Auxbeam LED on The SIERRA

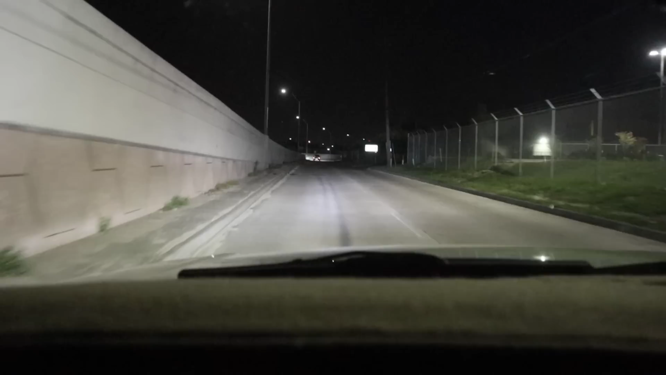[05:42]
There's how the lights look. The aux beam headlights. They're pretty bright. They're just dancing. They're not coming. They're not coming.